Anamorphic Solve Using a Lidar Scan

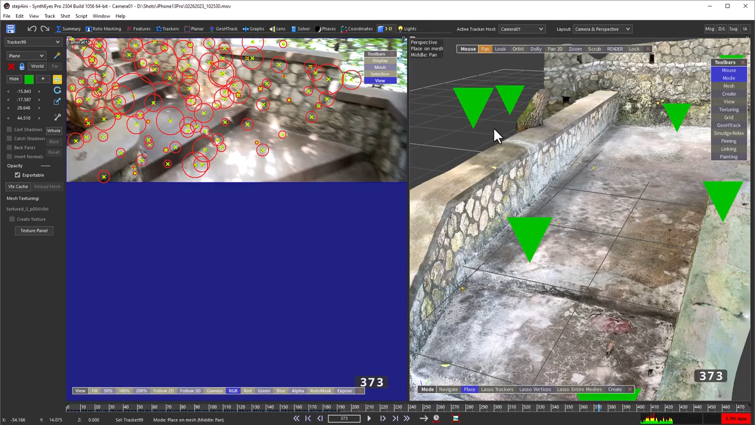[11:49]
So that's going to make it require a bit more moving around to track down the right spot.
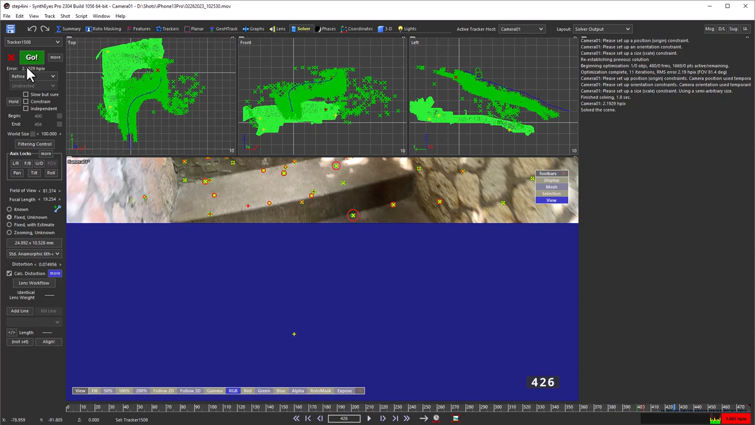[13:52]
All we're looking to do is a basic alignment of the existing solve to the LIDAR mesh.
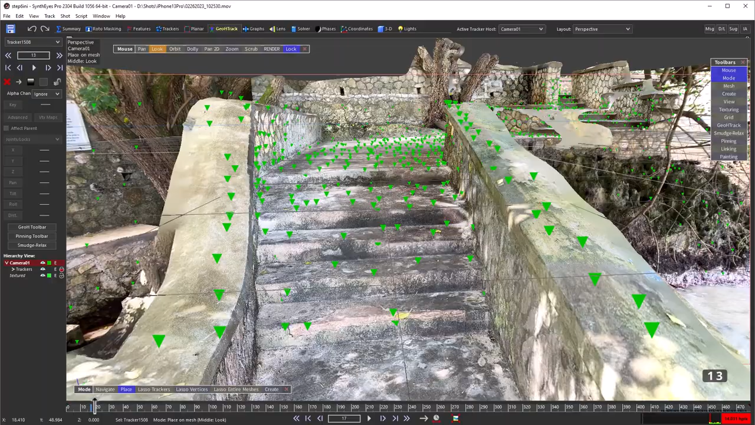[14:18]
As we scrub through the shot, we can use backslash
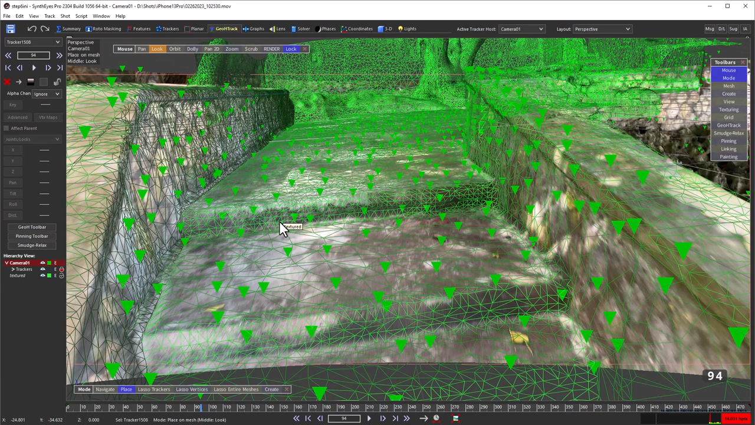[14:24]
to toggle solid meshes on and off. Switching to wireframe to see the original images. And then to the textured solid mesh mode to see the LIDAR scan.
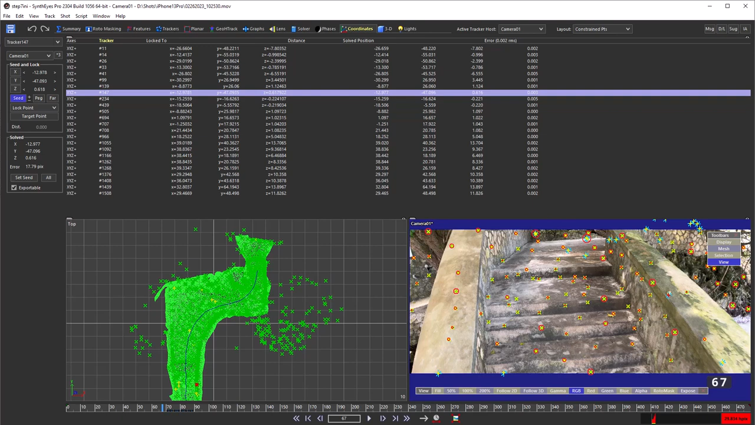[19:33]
And that's the distance between the solve tracker locations and their positions on their lidar mesh. The solve is fitting the mesh much better. Keep in mind that the solve is forced to match not only the real world, but also the errors in the scan and any rolling shutter effects.